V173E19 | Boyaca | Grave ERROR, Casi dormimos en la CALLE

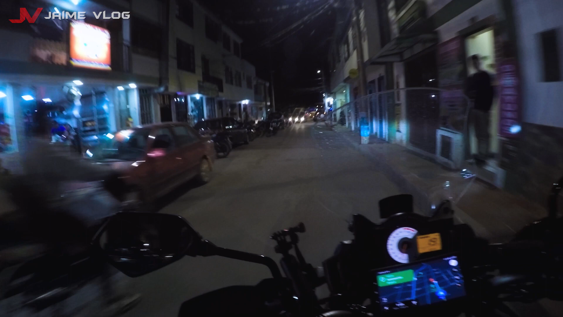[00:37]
Y vamos a buscar hotel aquí.
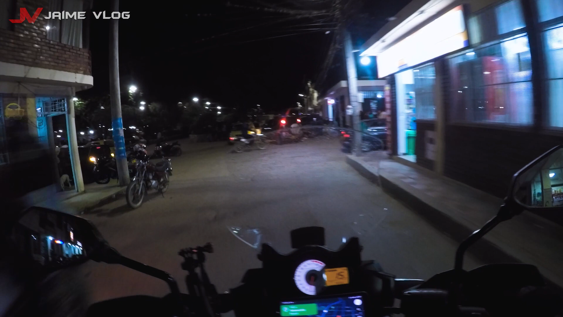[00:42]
Aquí supuestamente las longanizas son lo máximo.
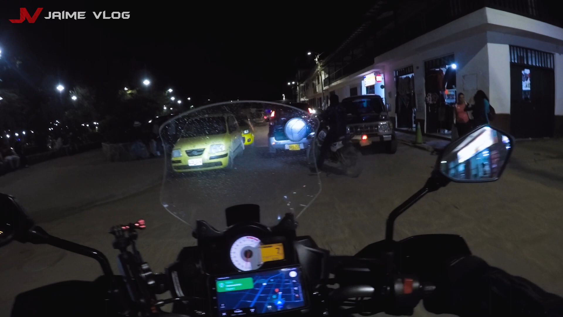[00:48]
Entonces, vamos a ver.
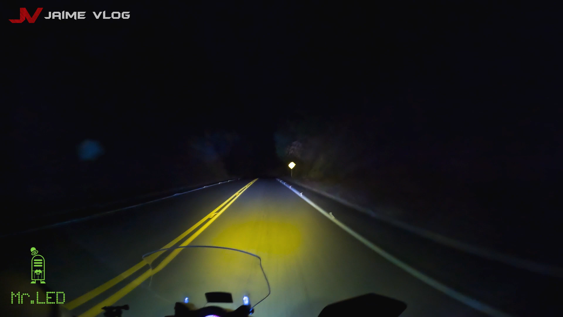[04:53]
Yo no me canso de decírselo cada vez que estamos oscuros o cada vez que vamos en una carretera oscura, la iluminación es súper importante a la hora de uno viajar de noche, porque eso te ayuda a ver los huecos de lejos. Ojo, cuando venga un carro de frente, obviamente la apaga. ¿Sí me entiendes? No vas a dejarle sus luces prendidas ahí a lo mal. Y las curvas también, vea.